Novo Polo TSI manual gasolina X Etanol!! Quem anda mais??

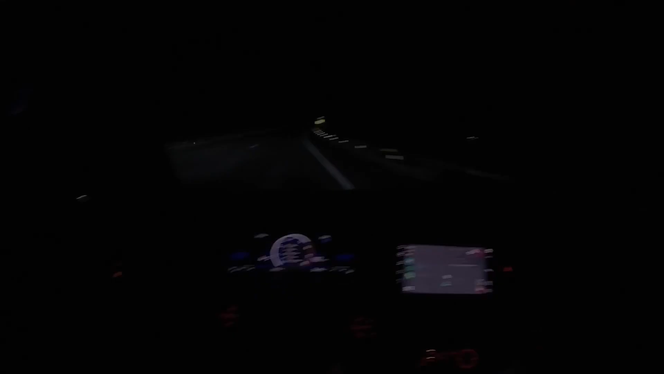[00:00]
Colado pessoal, um do lado do outro, um do lado do outro O meu andou mais na frente, colado aqui ó
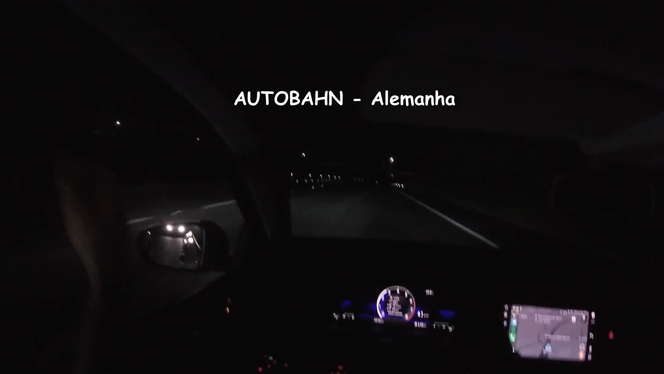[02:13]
Deixa eu passar um pouco do viaduto 3, 2, 1, foi Aí pessoal, polo TSI manual No álcool E o meu na gasolina Vamos ver o que vai dar Lado a lado